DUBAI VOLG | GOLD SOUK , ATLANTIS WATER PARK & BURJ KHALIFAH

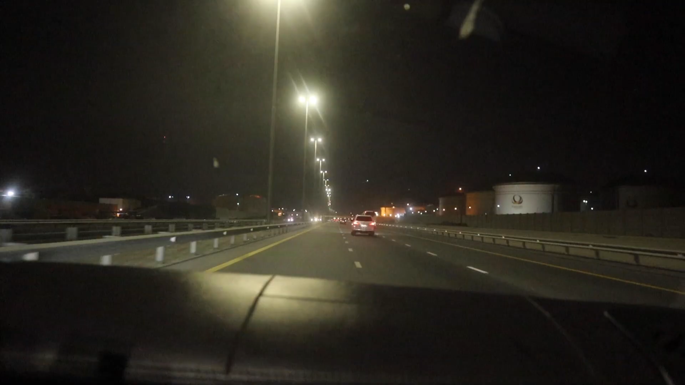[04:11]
We're driving through Fujairah, which is the center of UAE's oil production. And you can see there's all oil tankers everywhere.